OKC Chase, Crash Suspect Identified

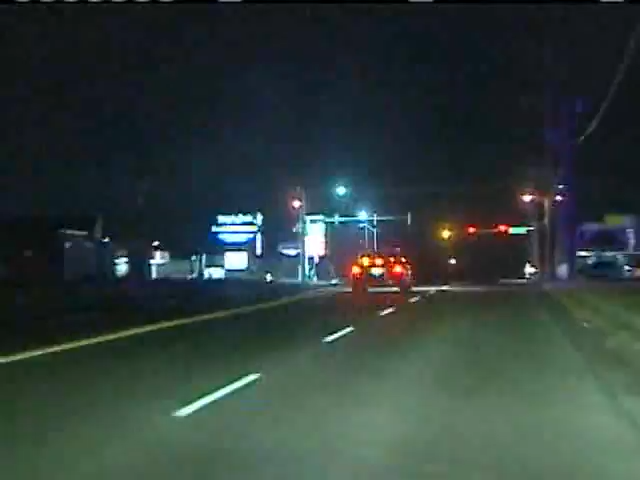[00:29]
We were right in the middle of it as Robert Sharp refused to pull over.